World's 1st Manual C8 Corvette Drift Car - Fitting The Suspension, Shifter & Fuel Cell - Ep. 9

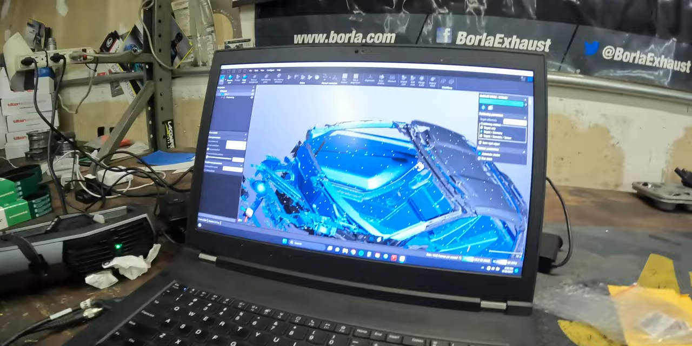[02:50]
3D car. Look at the details on the door panel. It did come out good, huh?
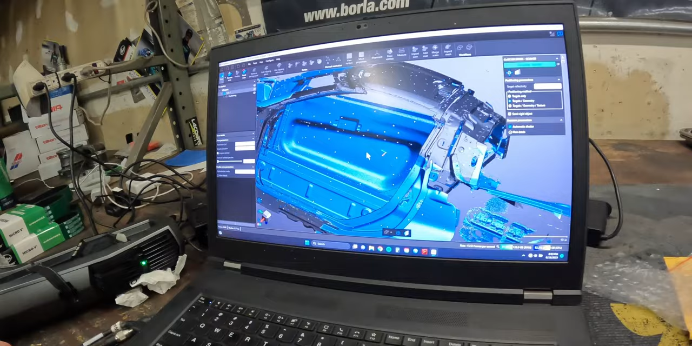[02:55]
Oh, the tape for depth, right? Yeah. Nice.